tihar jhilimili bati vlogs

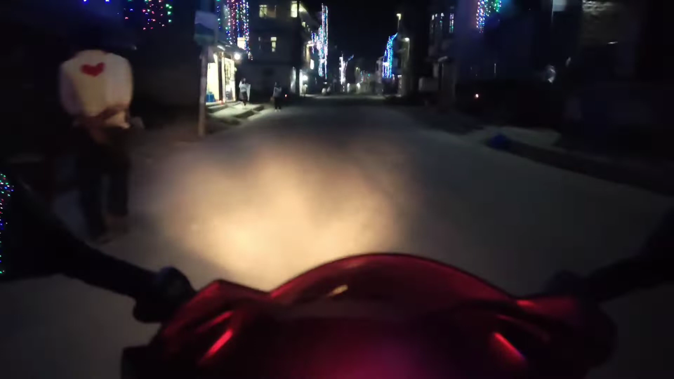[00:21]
Tiar ko hardik mangal mai subha kamana tapai haru sabai lai. Aile hamile dekhairheka chhau yo Bhaktapur ko yo Dhulchepaha area ko.
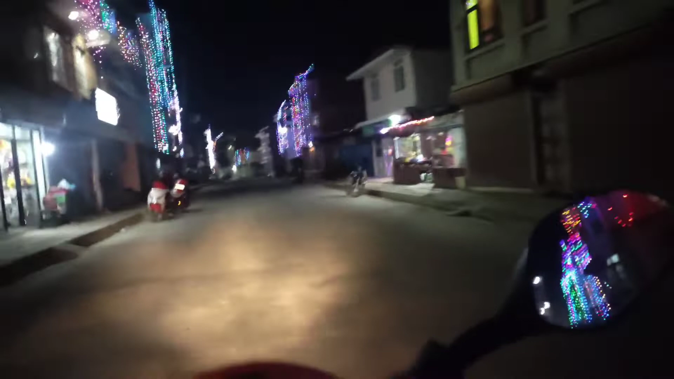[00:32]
Dhulchepaha bode chini area ko jhilimili ho. Yo chhai tiar ko ramjam sancha bela ma kasto huncha bhanera hamile dekheko ho yo chhai. Aile lai chhai. Daju khana khanu bhayo.
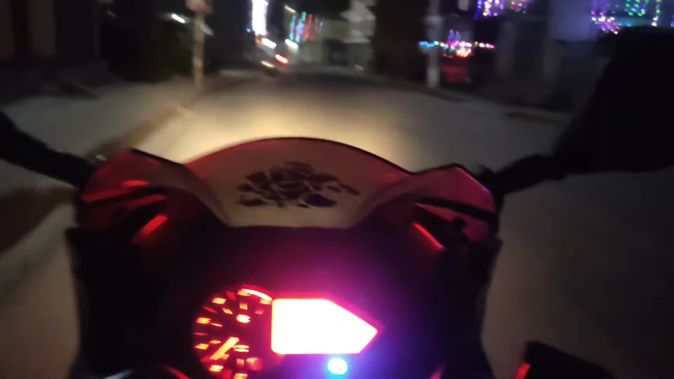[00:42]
Hami ta ekachin yasto tiar ko ramjam kasto raicha bhanera herna lai. Nira ho aile chhai khas gari. किन रोक्ने